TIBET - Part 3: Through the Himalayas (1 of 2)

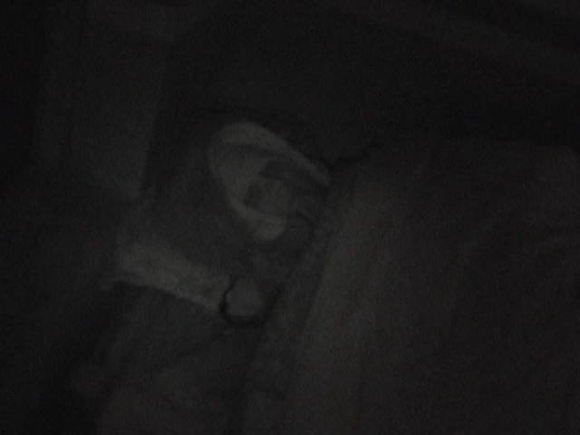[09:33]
and that's where we'll hopefully we'll be visiting tomorrow. We're staying in the monastery guest house, and no, all these blankets aren't for comedic value.
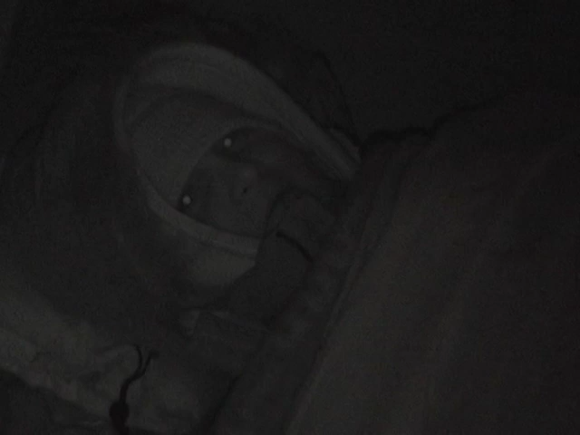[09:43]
It is actually that friggin' cold here. So I'm sleeping in all my clothes, including my boots and my gloves and my big warm coat. So, right out the window there is Everest itself, and it's a beautiful sight. We're all damn glad to be here.
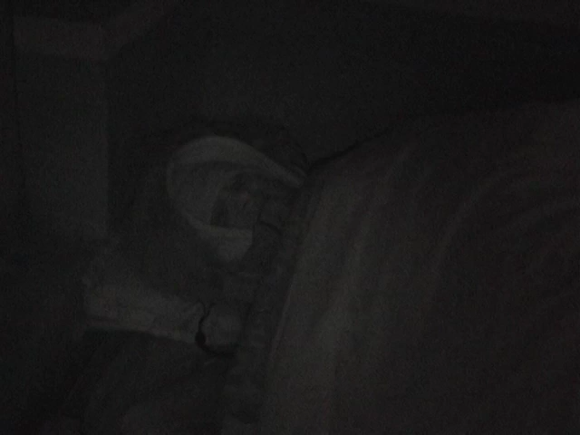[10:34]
degrees Celsius and night is going to be... Oh, hello. Thank you very much.
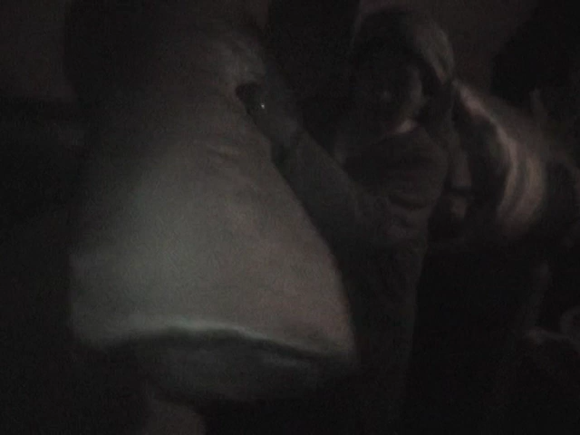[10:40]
More blankets. Here is fine. Thank God we got more blankets. I was a little concerned with the 4 I already have on top.
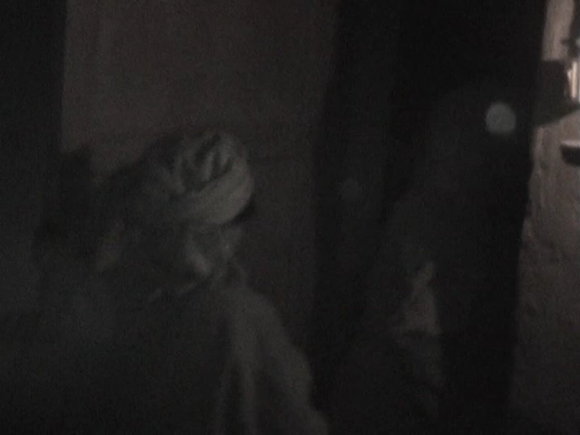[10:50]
Luckily, we should be okay now. There's no electricity.